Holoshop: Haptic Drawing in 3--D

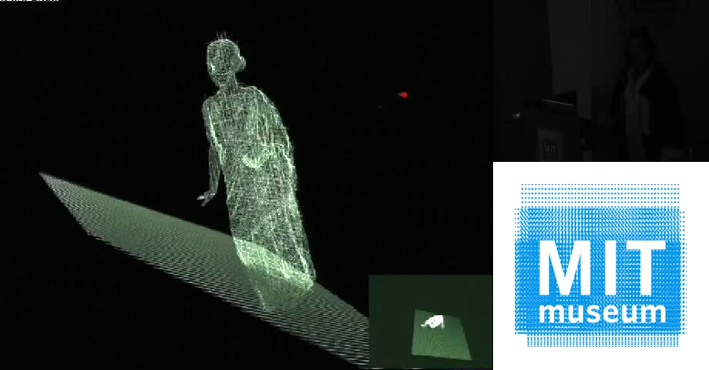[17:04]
because it's virtually impossible to draw in three-dimensional space without some sort of frame of reference, without being able to lean on something. So I used the laser scans that we'd made for the old project, and started using grids inside of them. This all looked like pretty tragic.